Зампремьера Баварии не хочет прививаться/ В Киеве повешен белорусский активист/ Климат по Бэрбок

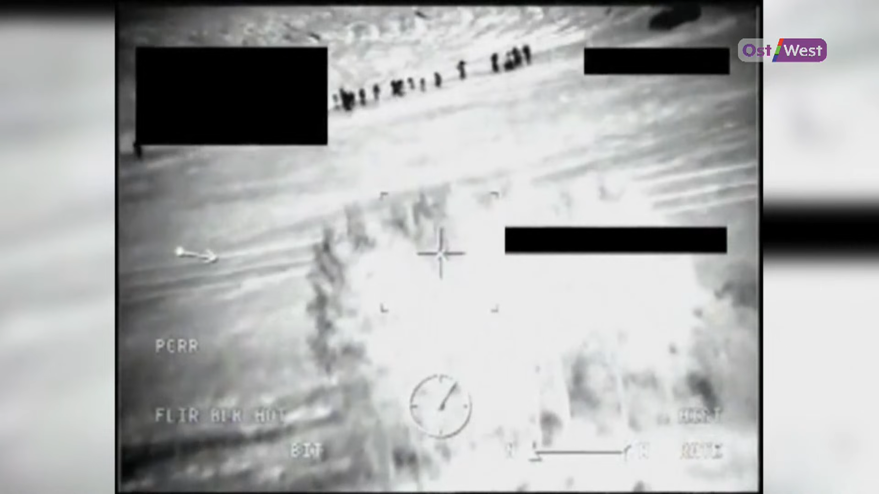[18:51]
Это было снято в минувшие выходные с вертолета. Большая группа мигрантов направляется к границам Европейского Союза в сопровождении белорусских пограничников, которые фактически показывают им дорогу. Литва заявляет, что ее пограничники получили приказ разворачивать такие группы, если понадобятся силы в обратном направлении. Приток мигрантов в Литву из Беларуси, при этом родом из Ирака,